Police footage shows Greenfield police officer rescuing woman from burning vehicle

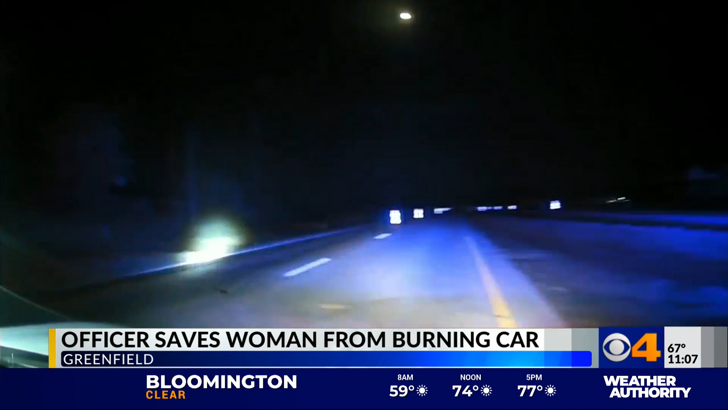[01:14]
When the crash happened, Greenfield Patrolman Blake Cruel was off duty and heading home around 1.30 in the morning.